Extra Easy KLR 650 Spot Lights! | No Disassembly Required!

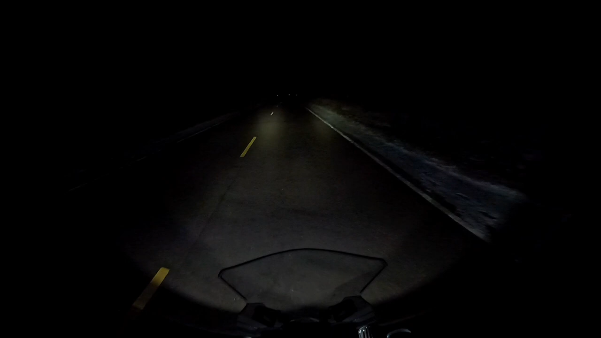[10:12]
Yes, that is snow in the ditches. And there's probably a bit of salt on the road here so we won't go too far. Those are definitely noticeable.
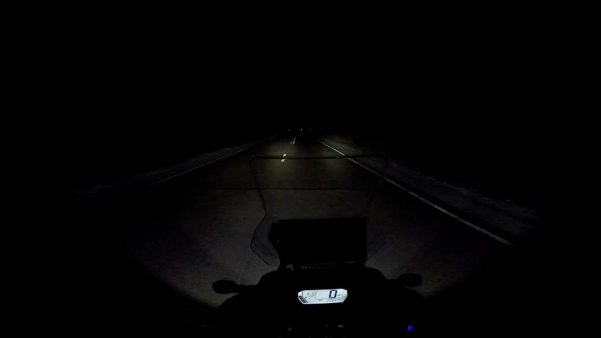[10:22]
I've got to say though, I almost do wish I would have went with a slightly wider beam. It does seem like this would be good because it's going to kind of focus that light and I can kind of aim that one maybe towards the ditch a bit. That'll be good. I'll give you a cover shot here for reference. That is just the low beam. Yeah, those add a good amount of light.
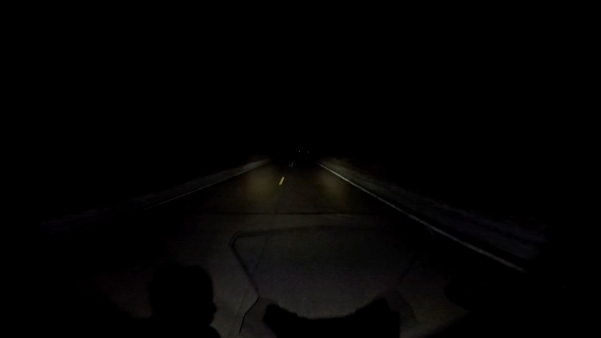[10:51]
And if we flip the high beam on, that looks pretty pitiful compared to those honestly. Those are some pretty impressive lights. But yeah, I've got to say man, I wish they were a little wider. I guess we could combine them with the high beam. And maybe that would have been the better thing to do is to hook them up just to the high beam and run them that way. But run them like that, I'm going to be blinding people probably.
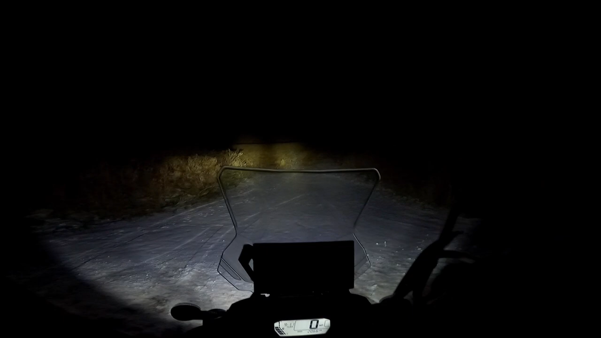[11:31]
No deer. Yeah, out here too, I pretty much cannot tell whether or not the high beam is on.
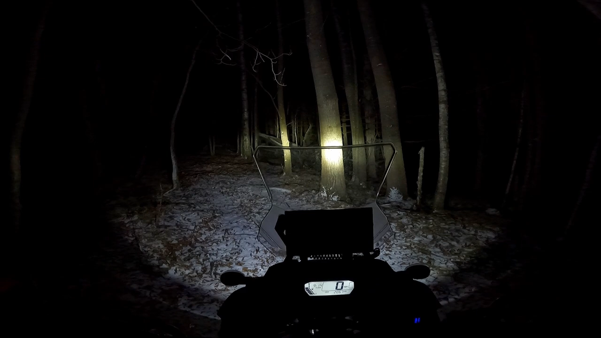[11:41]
I guess just sitting still like that I can tell, but otherwise it's like it doesn't even do anything. Really kind of wish that I would have wired these in to just come on with the high beam. Yeah, I mean, these are certainly impressive.